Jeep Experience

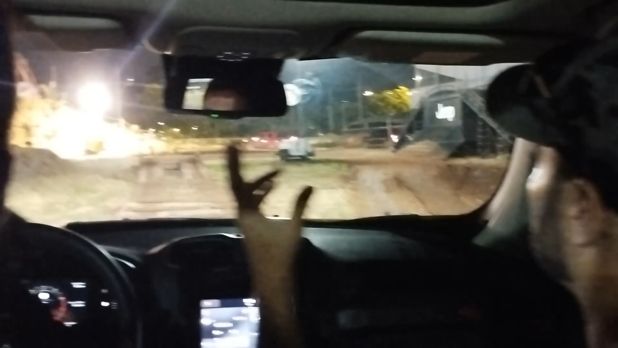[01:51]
agora, ele está com o 4x4 ligado, né?
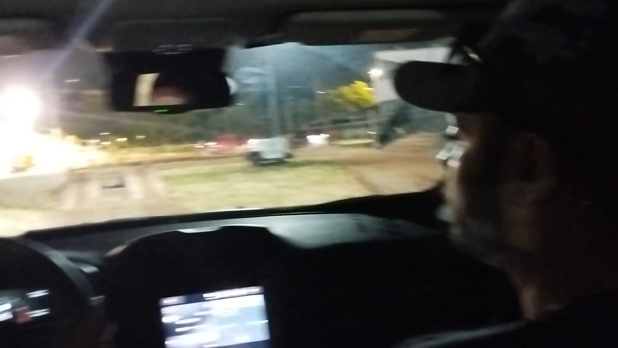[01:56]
Está com o 4x4 ligado, bloqueado e reduzido Tá Ou seja, ele está no tudo para dar força mesmo Tudo para dar força,
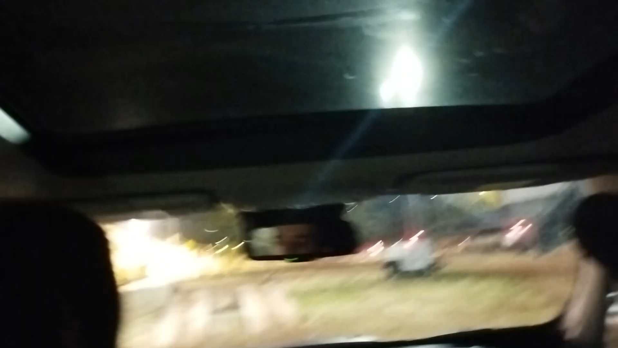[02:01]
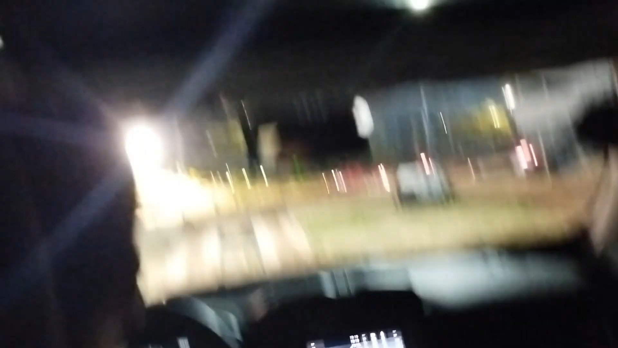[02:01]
exatamente, total para 4x4 Nem estou pisando no acelerador, ele está passando Ele vai passando Aqui você vai ter que dar um pouquinho de acelerador Aqui é só manter o acelerador um pouco acelerado e constante Pode continuar,
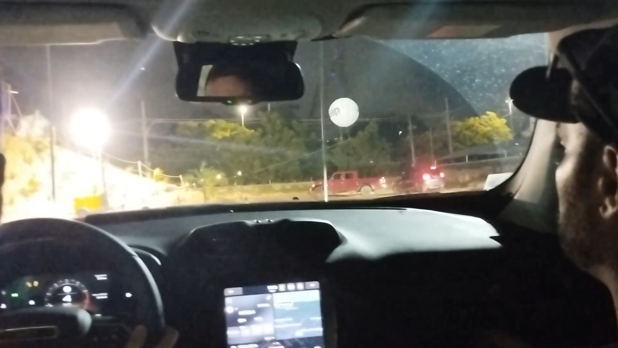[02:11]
ele vai distracionar, só mantém reto o rolante Nossa, que facinho de dirigir,
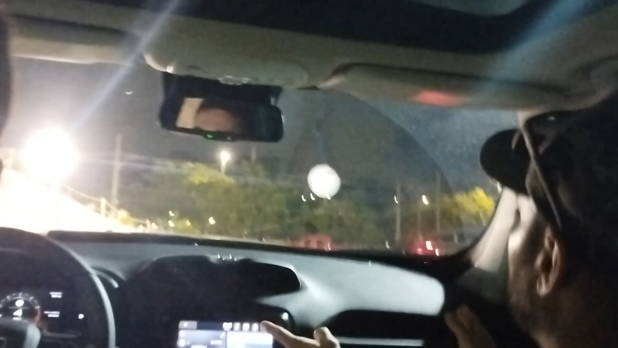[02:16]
até gostoso Isso, sossegado Aqui é uma situação que o carro vai descontrolar Porque ali tem 3 rolantes Não, e tem 3 rolantes 3 rodas patina e só um empurra e faz a força Entendi, e agora?
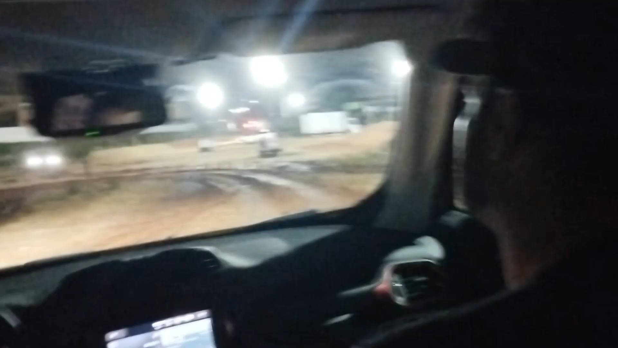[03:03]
Você vê que ele não pegou a frente Mas dá um susto, cara Mano, para quem não está acostumado Ele vai escorregando, ele vai escorregando Nossa, parece que o carro vai...